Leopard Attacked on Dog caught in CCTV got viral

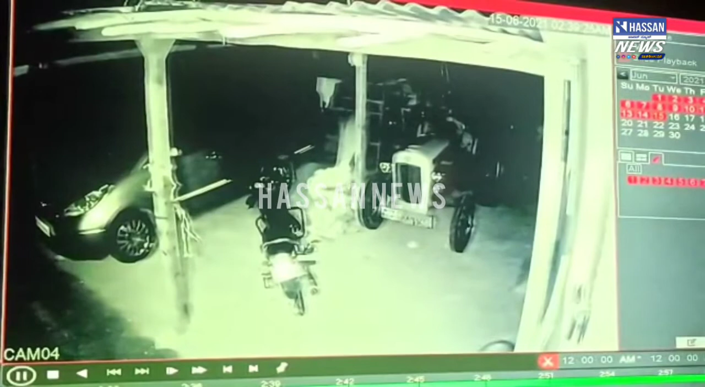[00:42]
ಮೈರನ್ ಚಿಂಟೆ ಅವಳು ಎತ್ಕೊ ಬತ್ತಾಳಮ್ಮ ಅದು ಹೊರಕೋಬಿಟ್ಟಿ ನಾ ಹೇಳ್ತಾಳಲ್ಲ ಹಿಂದಿಕ ಬಂತು ಕಾಣ್ತಾ ಇದೀ ಒಳ್ಳೆ ಹಾವು ಹಾವು ಹೋದಂಗ ಹೋಯ್ತೈತಿ ಹೋಗ್ಬೇಕು ಮತ್ತೆ ಪಾಸ್